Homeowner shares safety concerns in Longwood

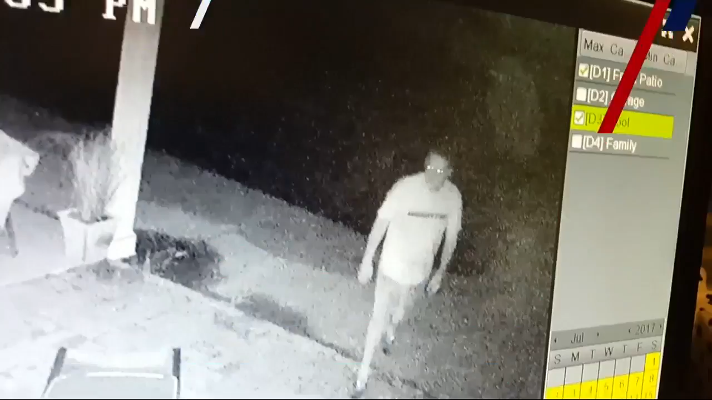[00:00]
Now at 11, a stranger lurking while security cameras are rolling.